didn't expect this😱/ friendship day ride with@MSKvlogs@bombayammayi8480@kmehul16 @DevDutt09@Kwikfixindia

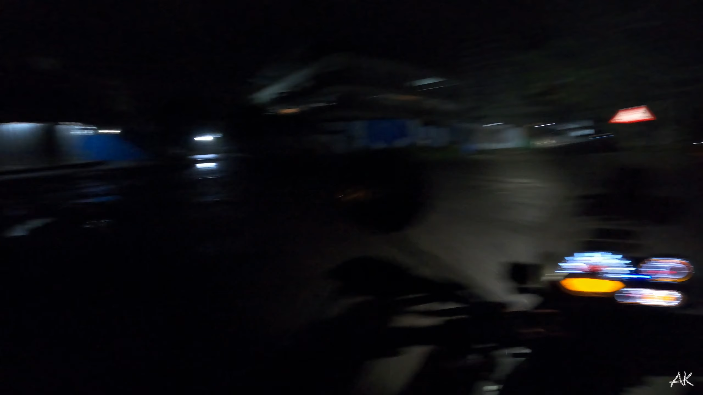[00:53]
एक और बार बता दे रहा हूँ, हम जा रहे हैं रेसर चिक के पास एंड पुरानी सोसाइटी क्रॉस कर रहे हैं हम, एंड इट्स अर्ली मॉर्निंग 4:30।
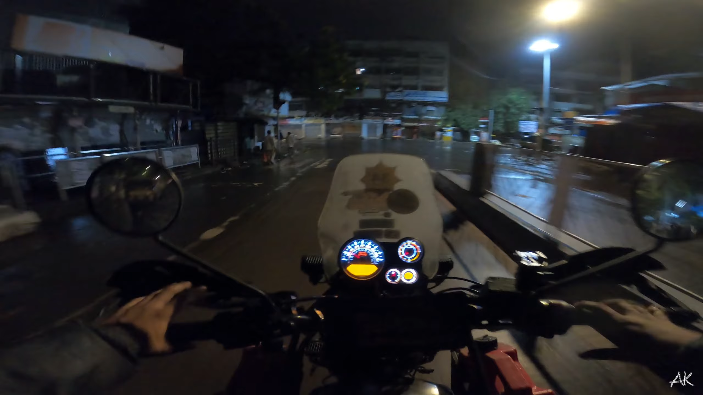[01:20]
5:37 right now, और अभी हम निकल पड़े हैं रेसर चिक के घर के यहाँ से। पहले तो अभी हम जा रहे हैं फ्यूल डलवाने, तो रेसर चिक इज लीडिंग द वे।
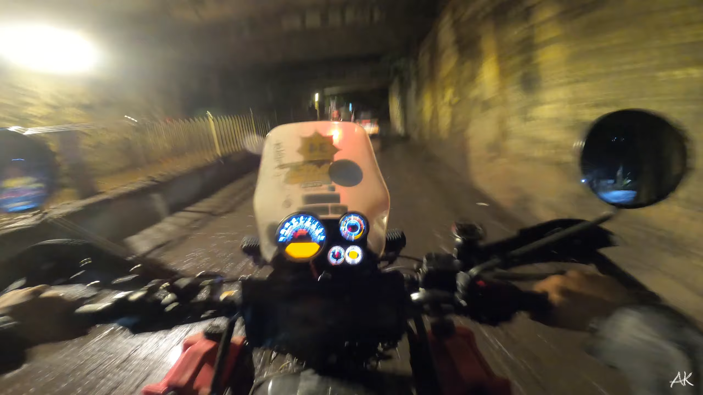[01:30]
एक को ज्वाइन कर दिया, अभी हम दो जाके और बाकी 3-4 को ज्वाइन करेंगे। मैंने ये खुद एक्सपेक्ट नहीं किया था कि आज या मैं कभी ऐसे राइड कर पाऊँगा ऐसे लोगों के साथ।